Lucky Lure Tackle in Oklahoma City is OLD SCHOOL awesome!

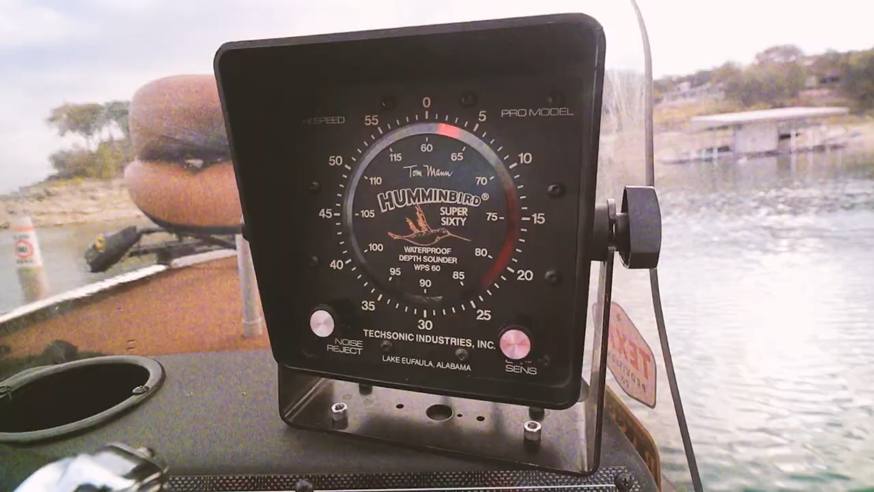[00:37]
this old stuff rules Welcome to Retro Bassin'
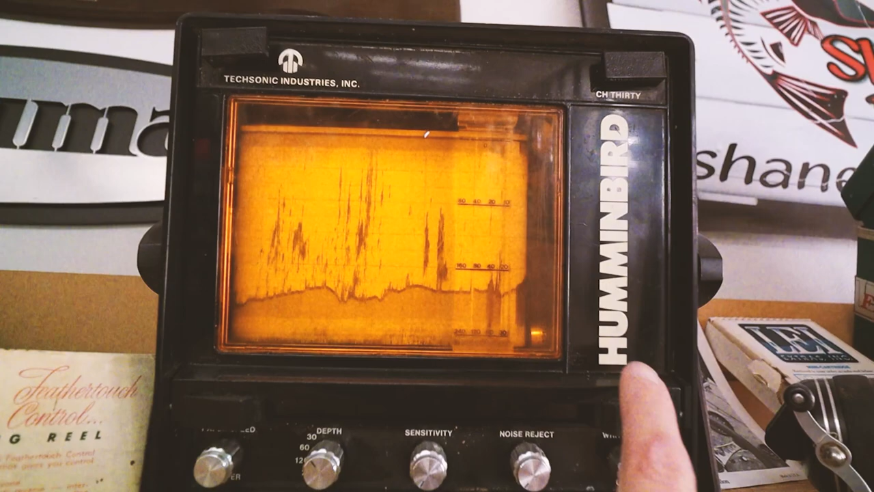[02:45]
though as well But this is pretty wild And literally,
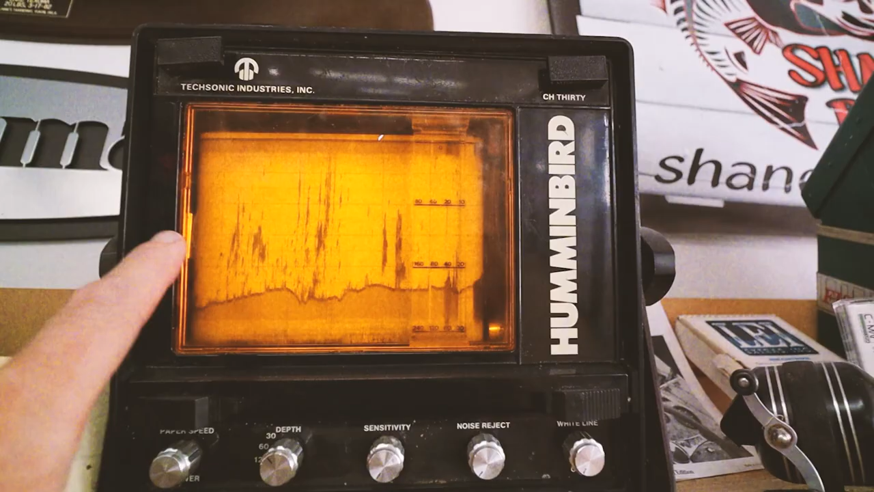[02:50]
you'd need to buy rolls of paper for this And it would go through But look at the quality of that image By the way,
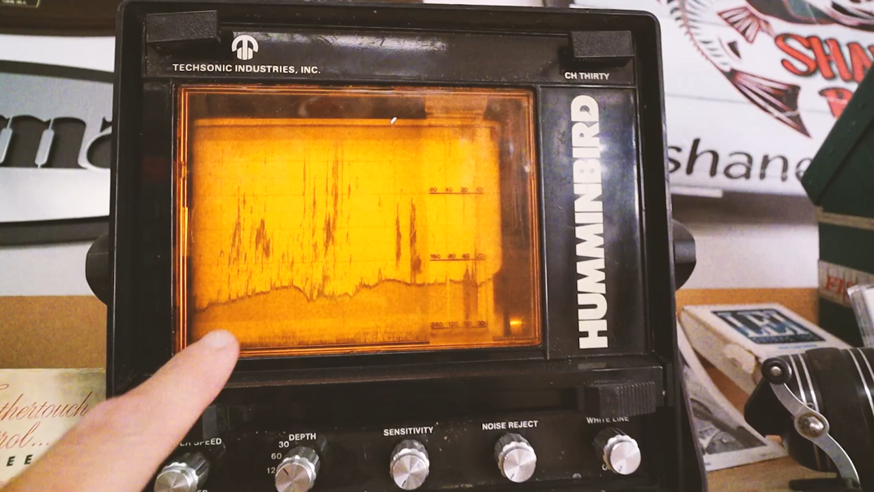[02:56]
if you were gonna capture one day They probably had a pretty good day of fishing then, huh?
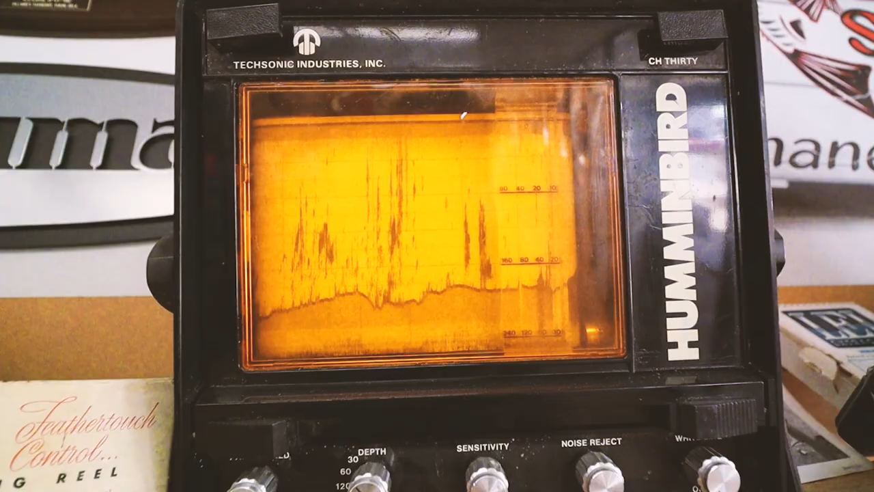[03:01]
Here's some more good old stuff